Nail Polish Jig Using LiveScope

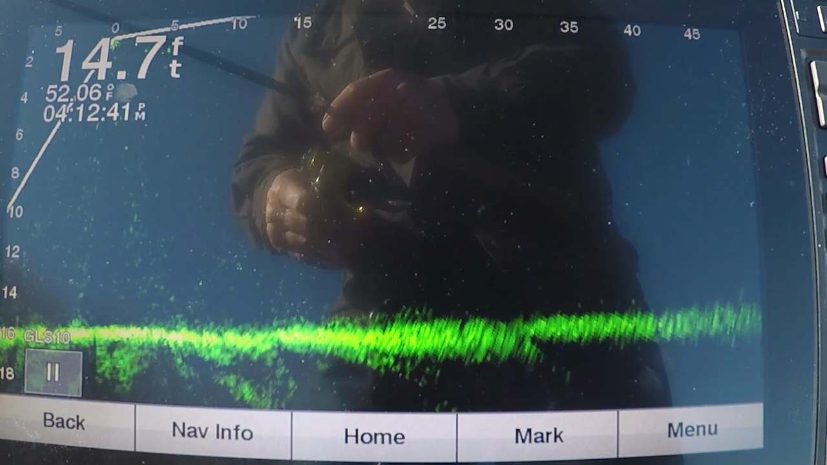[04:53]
On screen: depth 14.7 ft, water 52.06°F
bring that old jig that's one there in the middle there he is my bait's pretty close to him my bait's right at him
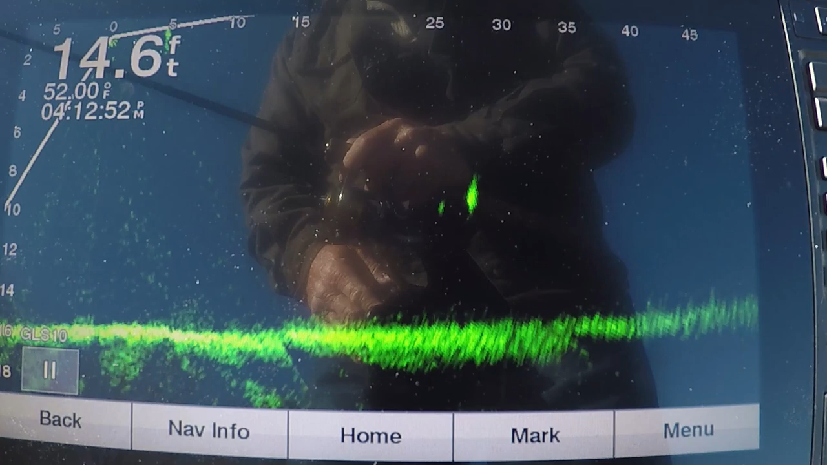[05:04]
On screen: depth 14.6 ft, water 52.00°F
see my bait come past him right there never moved did he so i don't know if it's behind him in front of him that's something that's what you don't know
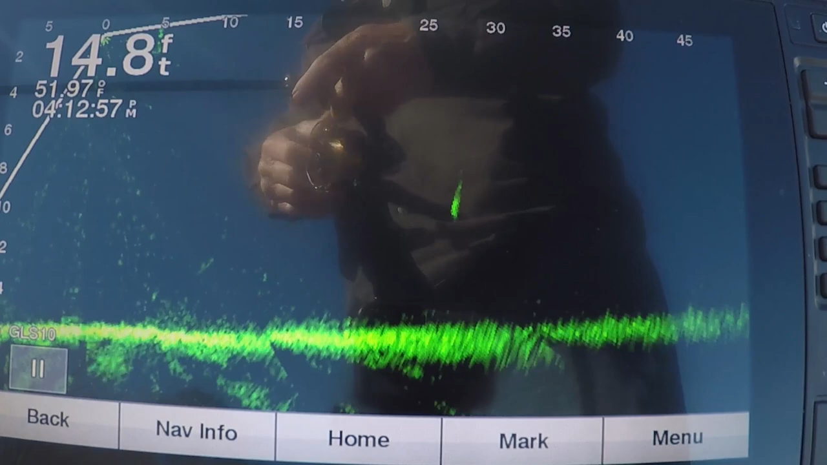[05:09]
On screen: depth 14.8 ft, water 51.97°F
you don't know exactly where that jig was try it again
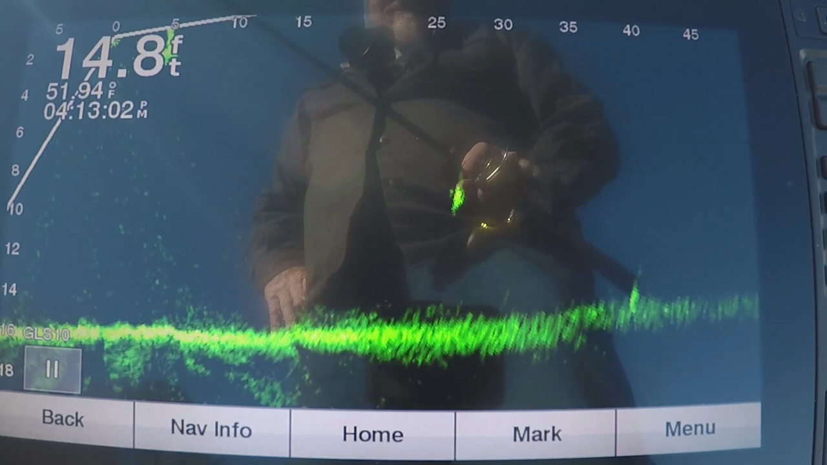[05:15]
On screen: depth 14.8 ft, water 51.94°F
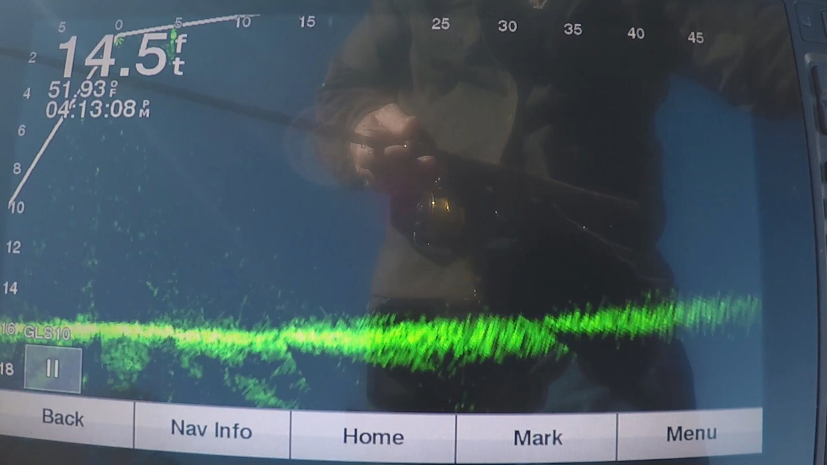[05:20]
On screen: depth 14.5 ft
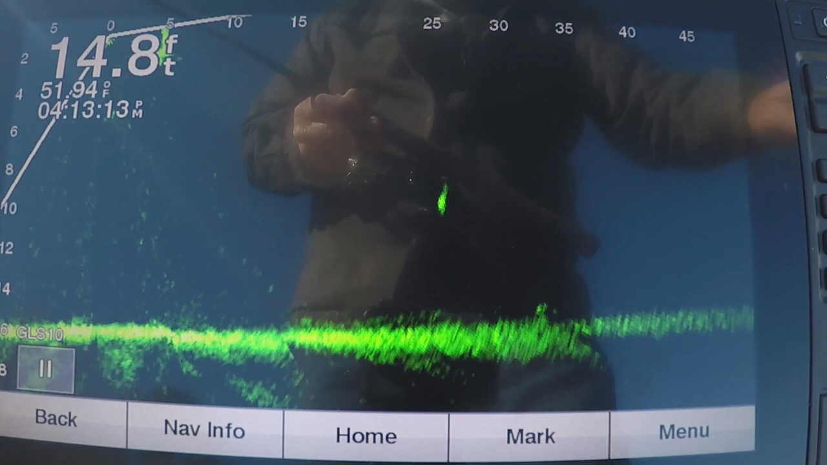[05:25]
On screen: depth 14.8 ft, water 51.94°F
i'm gonna see my bait this time there it comes come on bait right there now
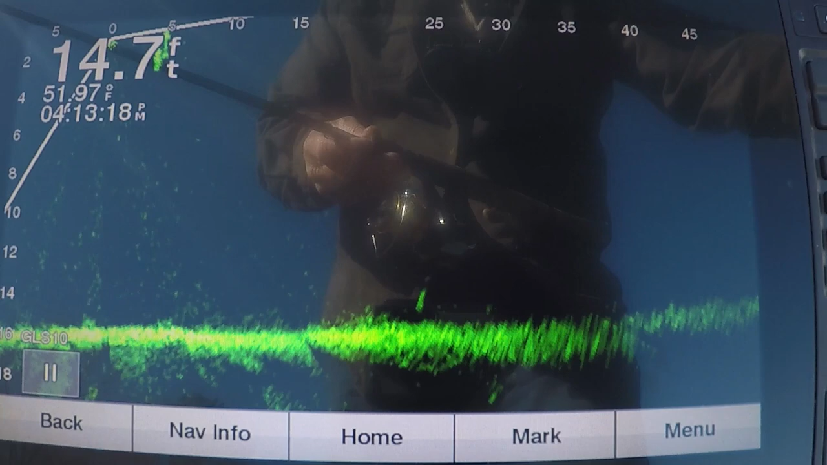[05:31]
On screen: depth 14.7 ft, water 51.97°F
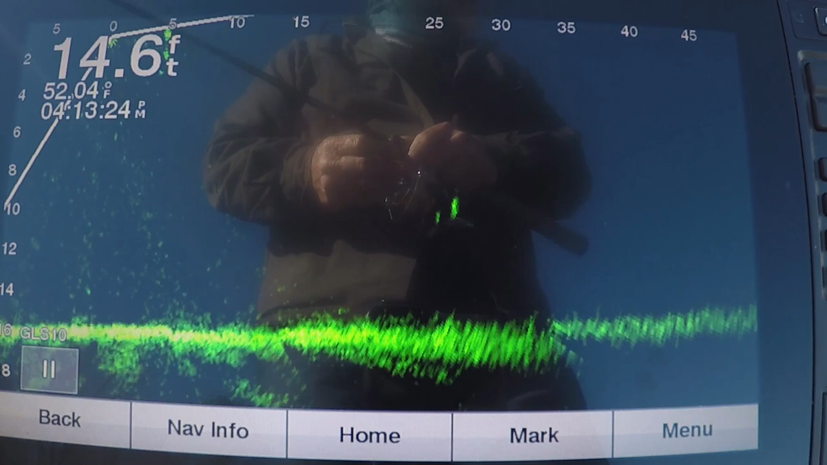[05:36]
On screen: depth 14.6 ft, water 52.04°F
i see my bait come past him see my bait on the left side of him now but i'll keep throwing at him guys until he hits
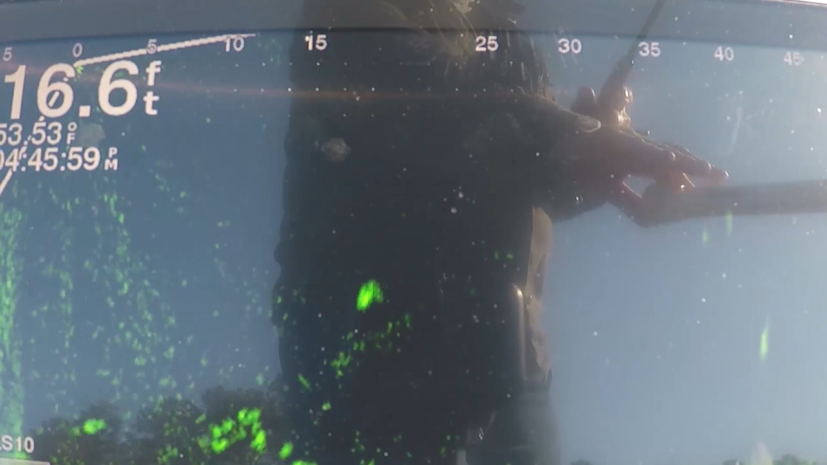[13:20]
On screen: depth 16.6 ft, water 53.53°F
okay there's a guy fish at 15 feet they're moving fast i seen two more there's two more 35.
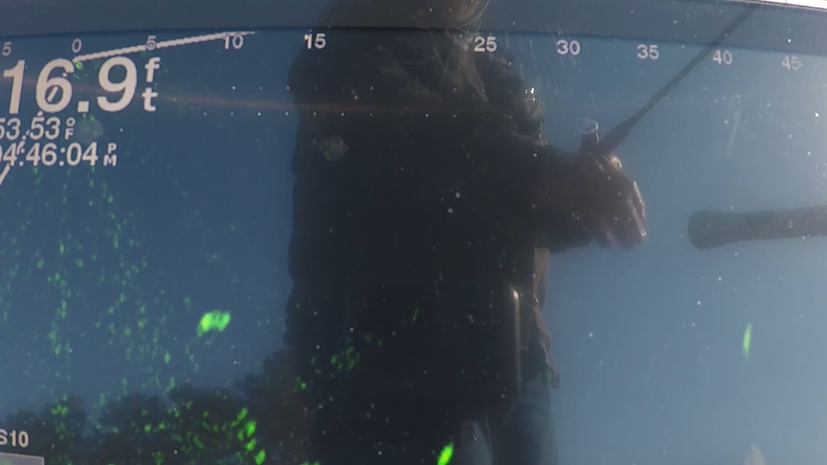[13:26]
On screen: depth 16.9 ft
i'm gonna throw it down because the ones close to the boat are hard to catch
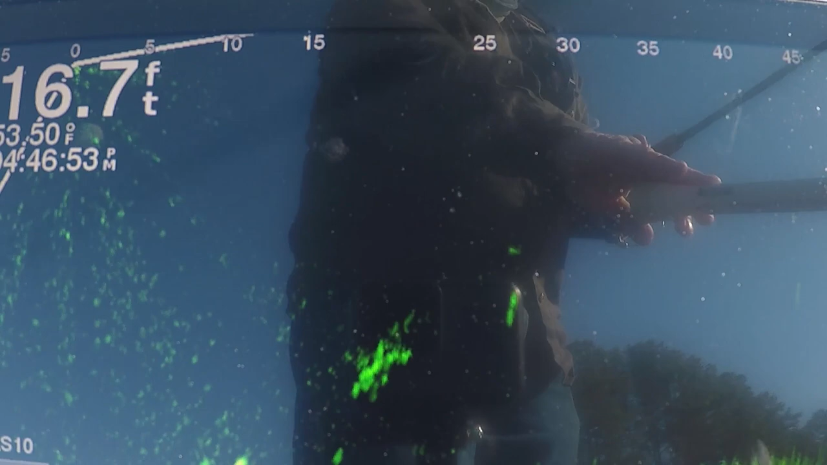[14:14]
On screen: depth 16.7 ft
the fish is not getting further from us if the boat's moving from the fish so it's just enough wind all right see my bait it's right there in the area of the fish he sees it
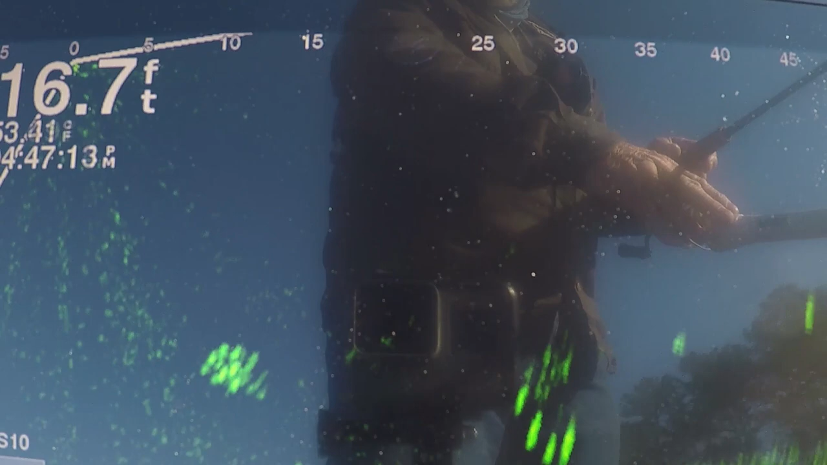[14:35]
On screen: depth 16.7 ft
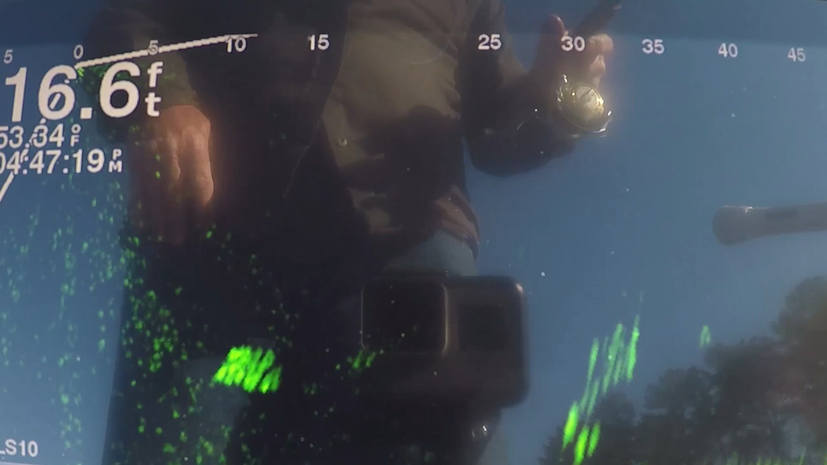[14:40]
On screen: depth 16.6 ft
well he was right there at it i got him there he comes see him coming there now he bit the old